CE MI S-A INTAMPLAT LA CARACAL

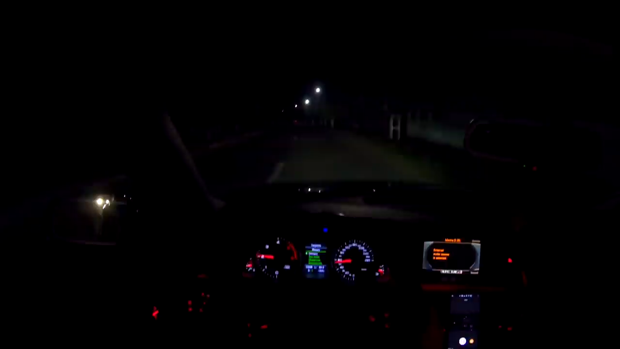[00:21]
Se intră rău de tot. Că a fugit de undeva. Poate a făcut un accident și a fugit de la locul accidentului. Merge haotic, da, în primul rând că merge haotic și n-are stopuri, n-are faruri și avea și bara spartă. Și au fost... Am să rigardu! Nu uita în față, nu uita în față!